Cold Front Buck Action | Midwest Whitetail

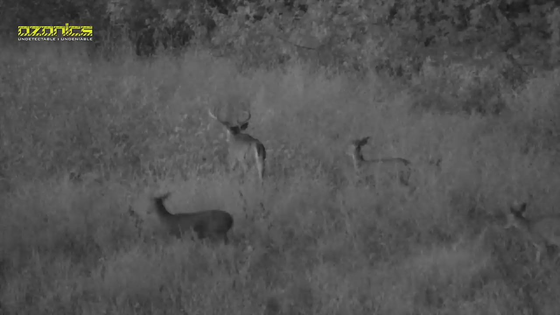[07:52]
He came out with plenty of daylight left, and I don't even know how many deer we ended up seeing, but the main thing is obviously we didn't get a shot.
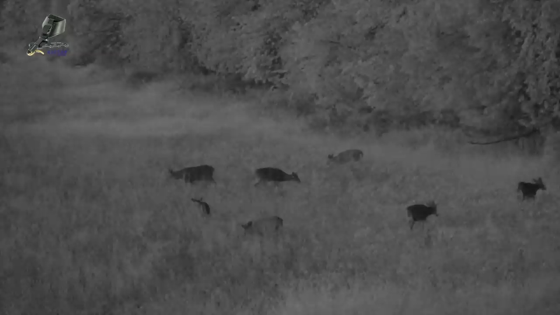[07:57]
So all those deer, we filmed them in infrared, they were 90, 100 yards away feeding in the beans.
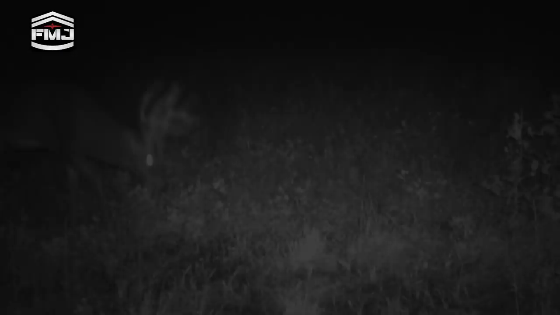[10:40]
That deer I'm calling 50, he's only been on camera once in the past week, and it was middle of the night. I'm going to play it safe on that farm and, you know, probably only hunt it when it's exactly right. If we get a big cold front coming through, there's another big buck that I'm chasing at a farm about an hour away from here. And he's flirting with daylight right now. I've got pictures of him at 8 p.m. the other night, about a week ago.
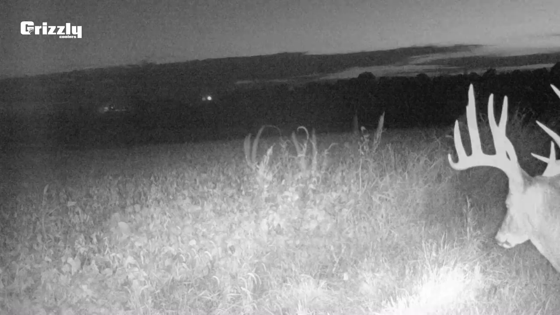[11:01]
And he's showing up quite a bit on this one fence line, which I think is probably the northern part of his range. So that farm kind of sets up. When the crops get out, those deer are kind of sucked down into the timber that I can hunt in the creek.
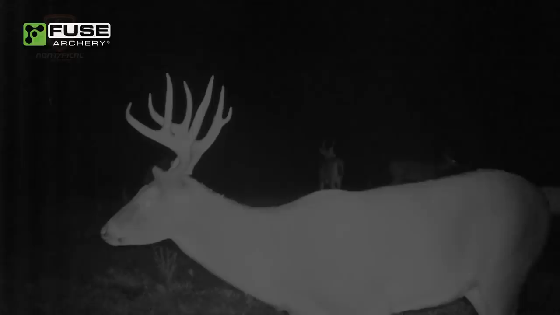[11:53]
He's definitely put him on the hit list down there. So he's showing up in the middle of the night. So we'll try to keep running cameras, narrow his area down. So it's a little bit after 3:30 right now.